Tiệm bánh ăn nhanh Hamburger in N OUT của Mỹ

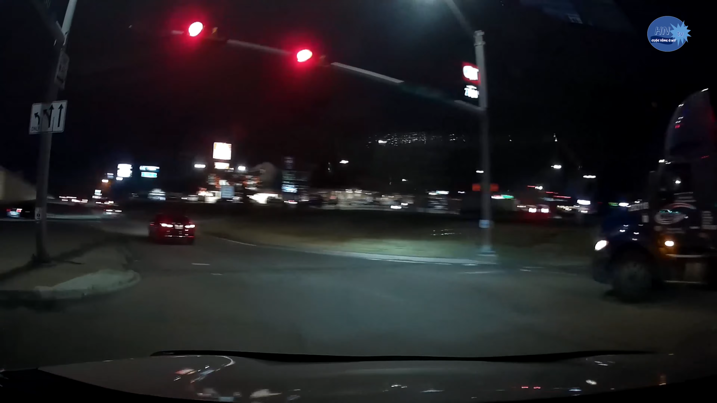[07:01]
cho các bạn thấy cái xa lộ 635 của ban taxit này nha các bạn Thường từ ở đây mình về nhà mình nếu mà đi vào cái giờ cao điểm thường dễ bị kẹt xe các bạn Nhưng mà giờ này thì tối rồi Giờ này cũng 8 giờ mấy rồi các bạn